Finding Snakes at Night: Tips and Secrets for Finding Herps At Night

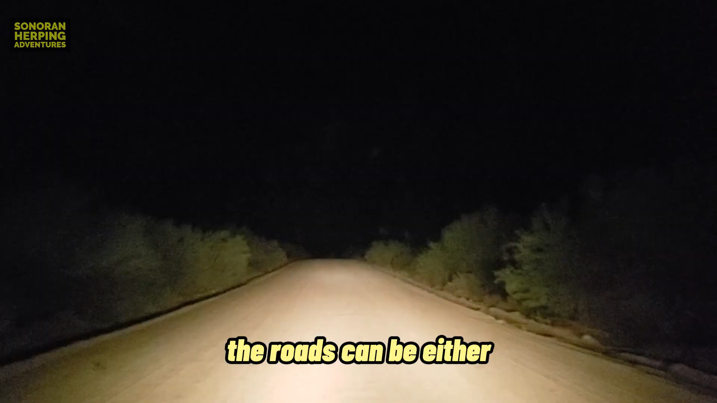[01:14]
The roads can be either dirt roads or paved roads. The herps can be found as they cross these roadways, or sometimes can be found resting on the road for warmth.
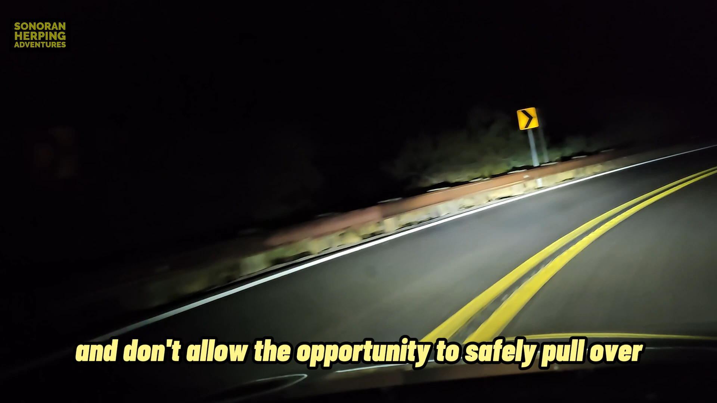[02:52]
Also, not all roads are even legal to hunt from,
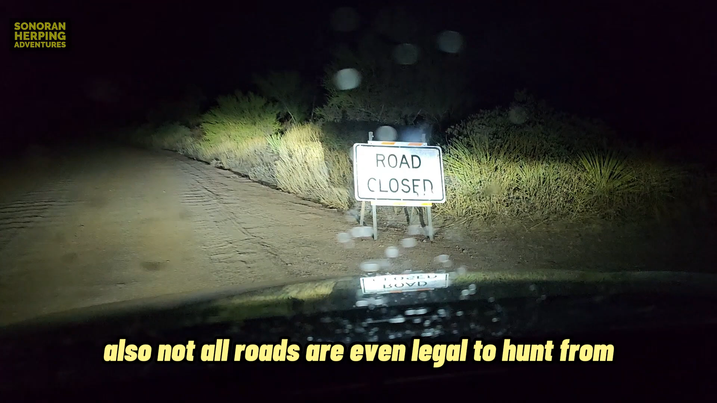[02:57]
so be sure to check your hunting regulations or other laws beforehand.